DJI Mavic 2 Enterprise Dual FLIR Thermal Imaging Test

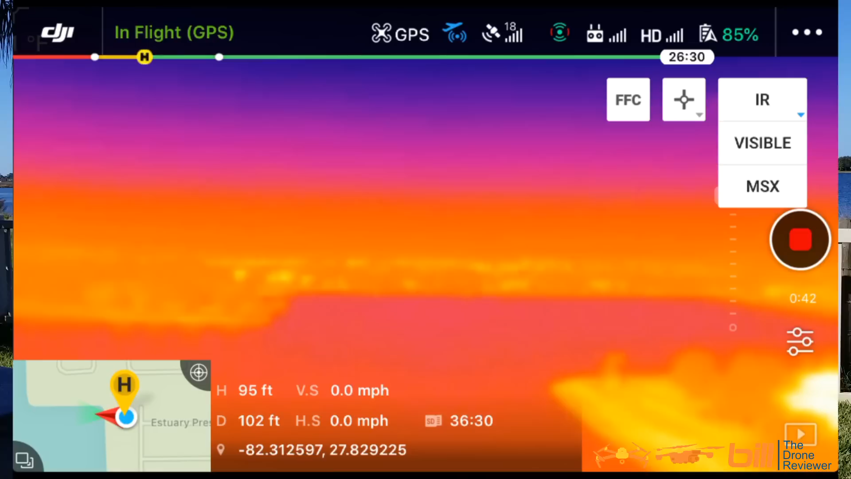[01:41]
Let's take a look. Now that's what it looks like outside. We'll switch back to visible here. Okay, take a look at the difference.
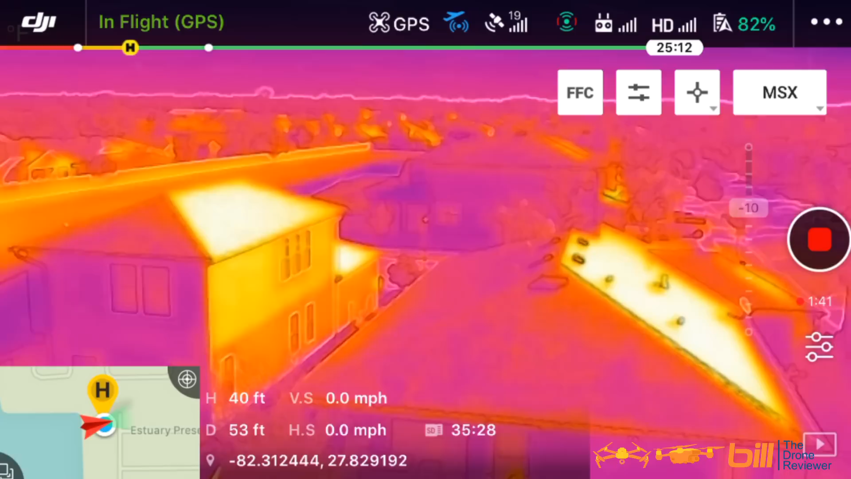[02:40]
I'm going to point the gimbal down a little bit here. Let's take a look. Now you can see me right there. Let's get a little closer to the house.
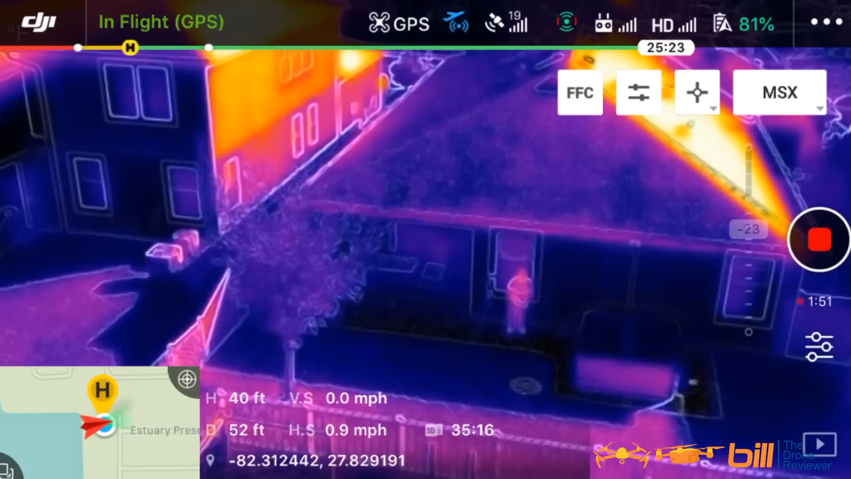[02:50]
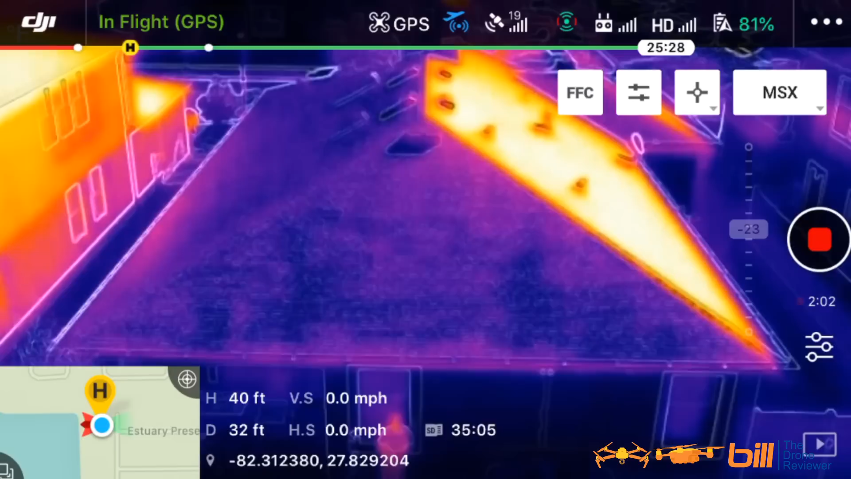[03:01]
Let's bring it down some more. You can take a look. The hot tub is right over to the side. I mean, you can see that that is on. Let's get the Mavic 2 Enterprise dual down a lot more.
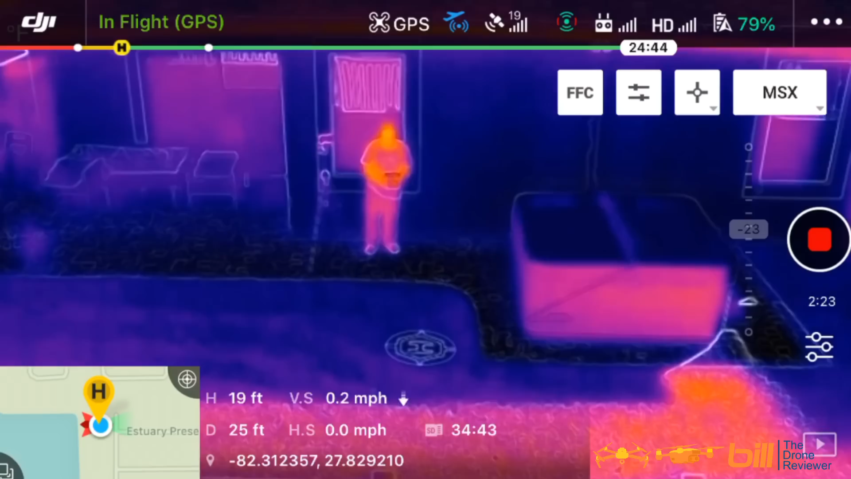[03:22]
I'm going to adjust the gimbal back. You see those heat signatures on the ground, so you can see where the sun is right here. It's very interesting.
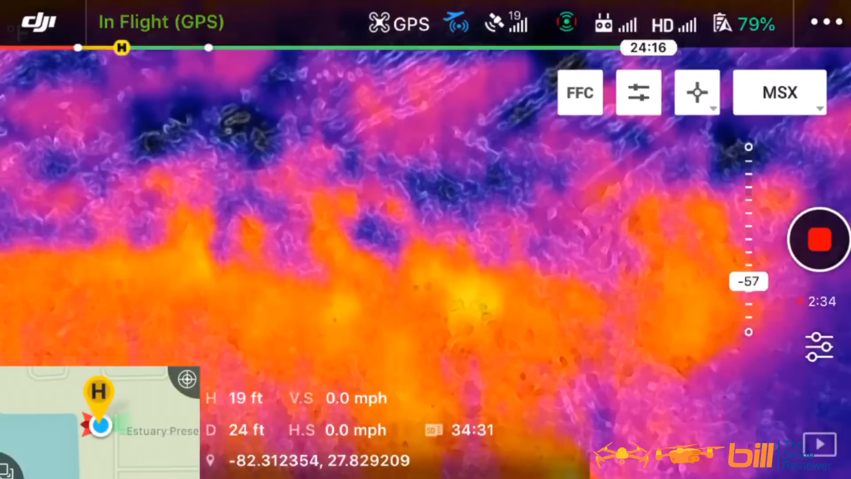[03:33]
Let's go ahead and tilt the gimbal up to normal and bring it down some more.
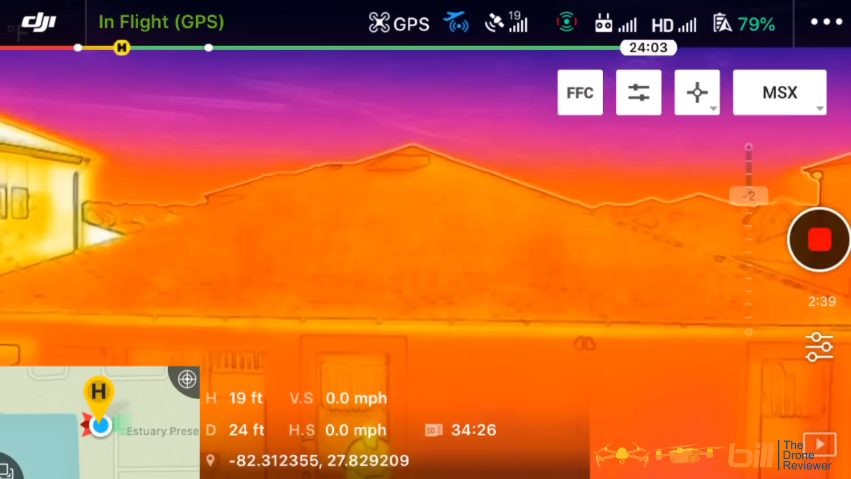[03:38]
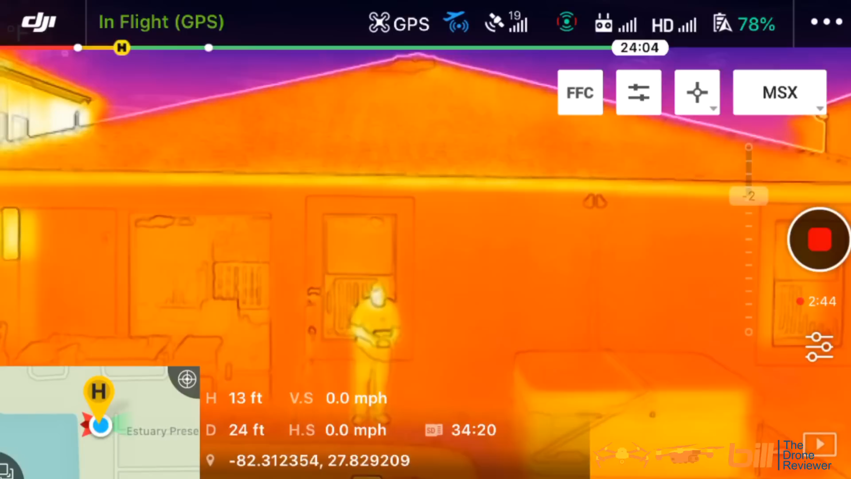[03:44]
Let's go ahead and bring this in. Now I'm going to bring this over towards the bedroom window on that side, so let's take a look and see how that works.
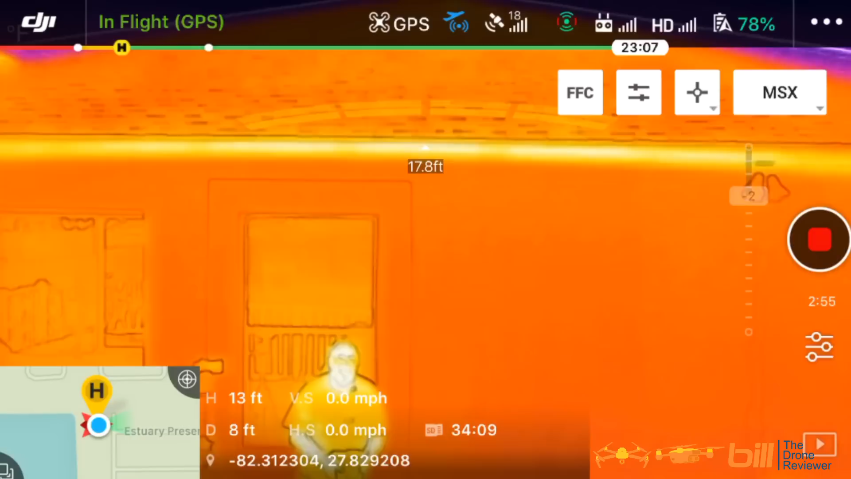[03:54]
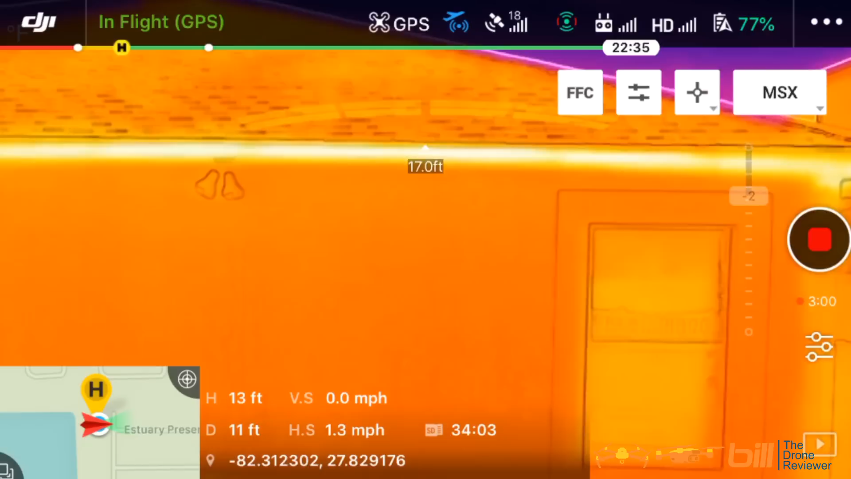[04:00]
Let's see if we can see anything in there. I'm going to go ahead and see by getting it in closer.
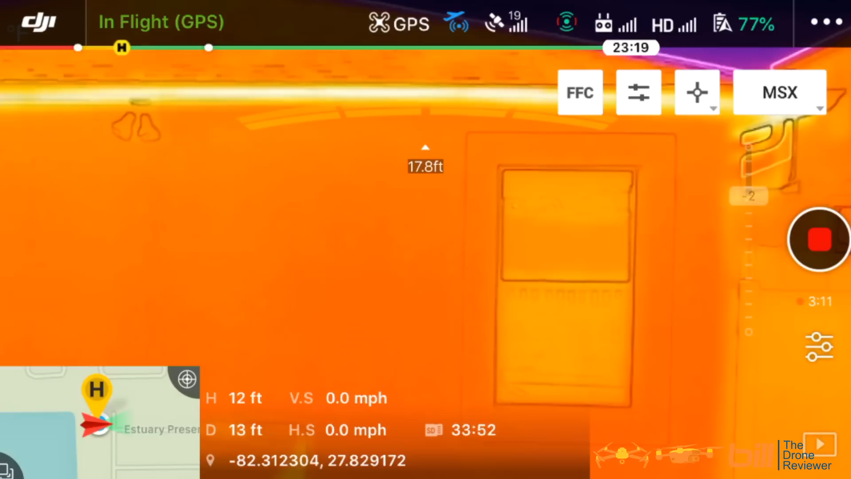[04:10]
You can see what I just did was when you touch on an area of the screen, it tells you the temperature.
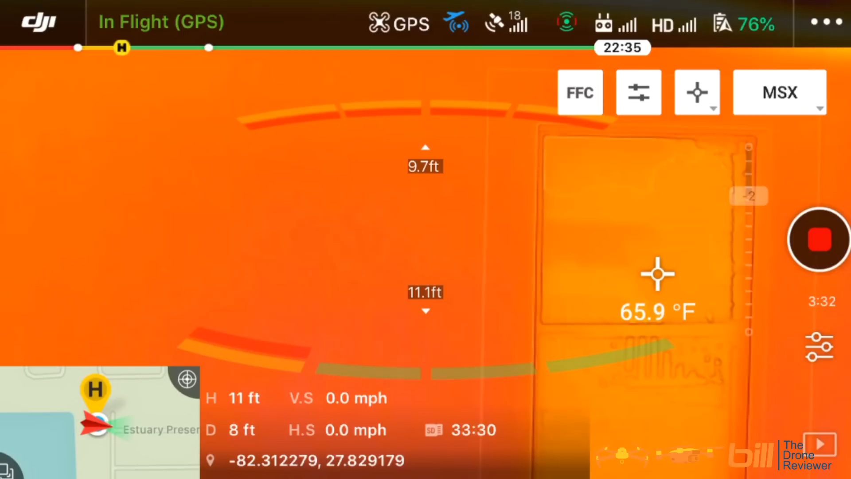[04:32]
On screen: spot 65.9°F
You can choose between Fahrenheit and Celsius. I've chosen Fahrenheit there, which is a very cool feature to be able to do that.
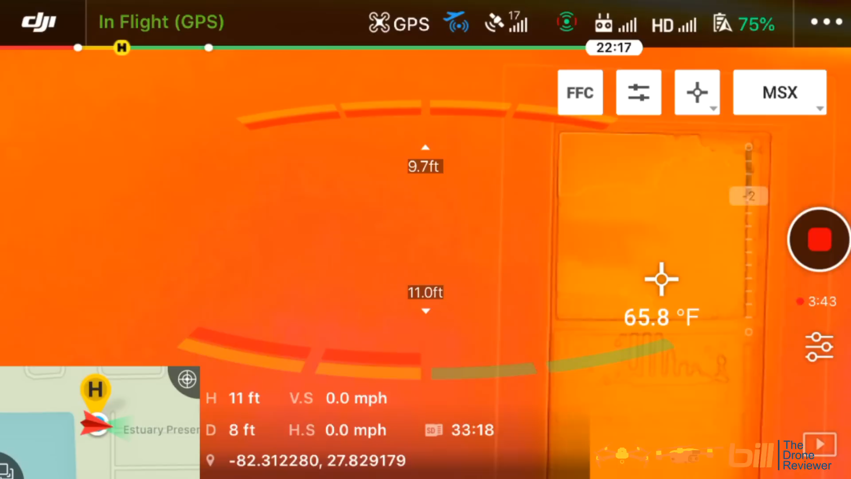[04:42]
On screen: spot 65.8°F
Let's go ahead and I'm going to back the drone up.
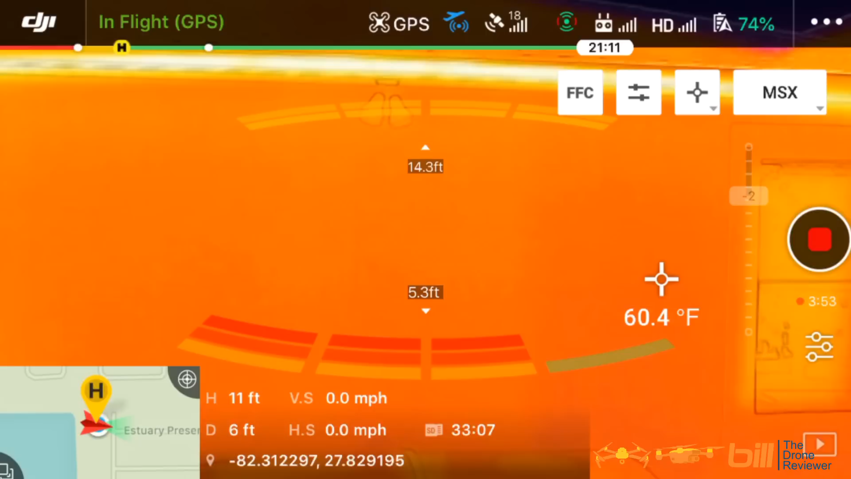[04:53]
On screen: spot 60.4°F
Let's go ahead and see what the temperature is in the hot tub.
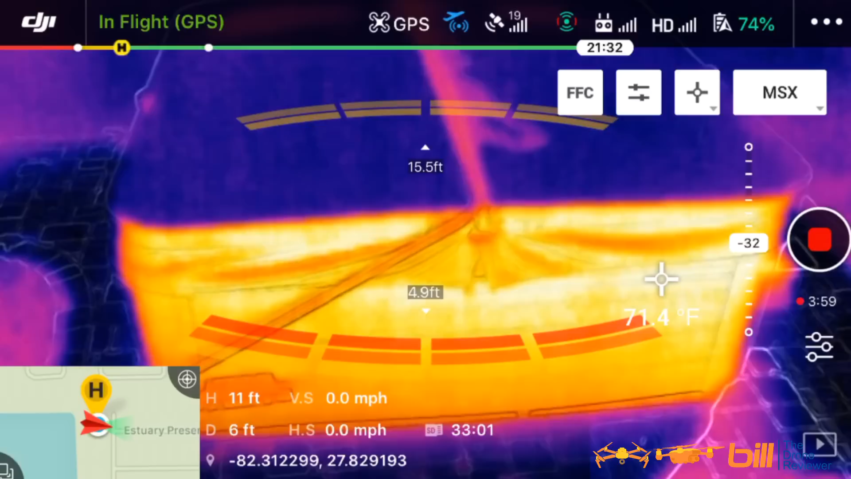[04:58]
On screen: spot 71.4°F
Now I would think it should be a lot warmer than that. I don't know. I'm going to switch back to visible here, so you can see where I'm at.
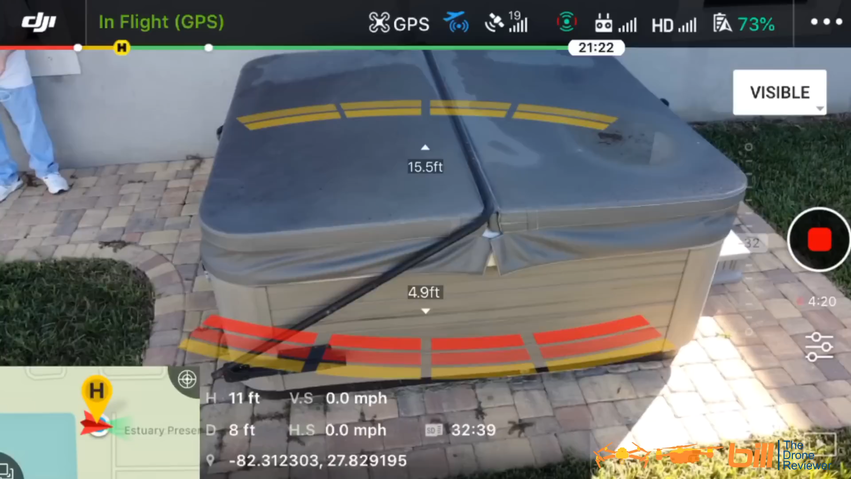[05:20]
That is a very nice option to be able to have that. Now IR is strictly IR.
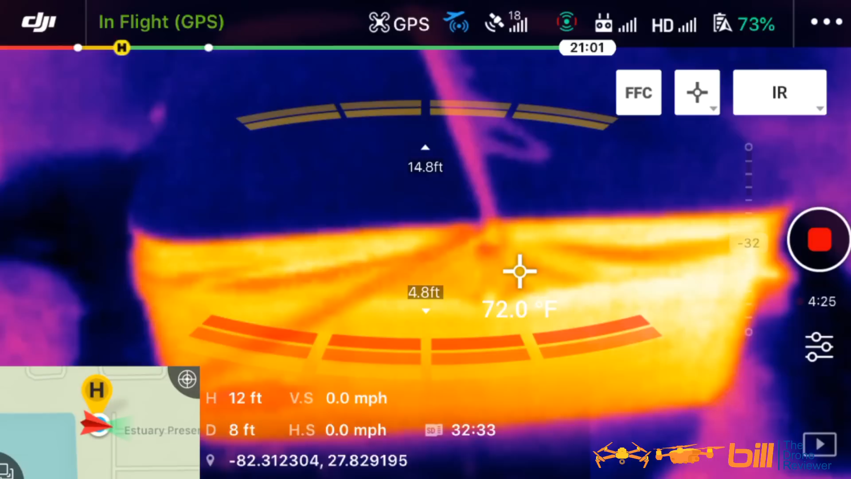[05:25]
On screen: spot 72.0°F
When you hit the option called MSX, you get both.
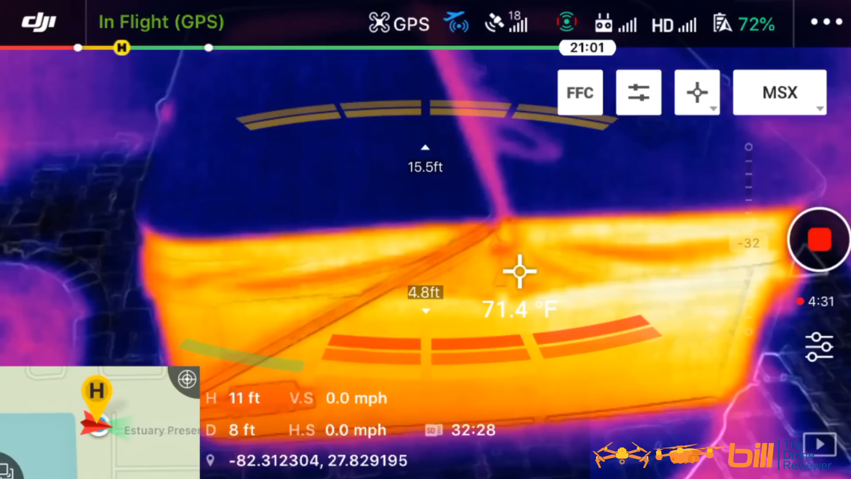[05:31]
On screen: spot 71.4°F
Let's go ahead and adjust the gimbal here again.
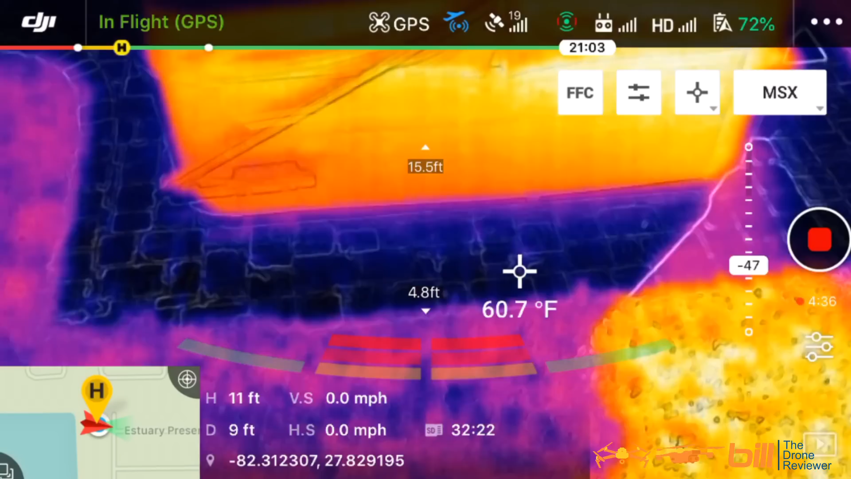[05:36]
On screen: spot 60.7°F
Let's go up and what I'm going to do.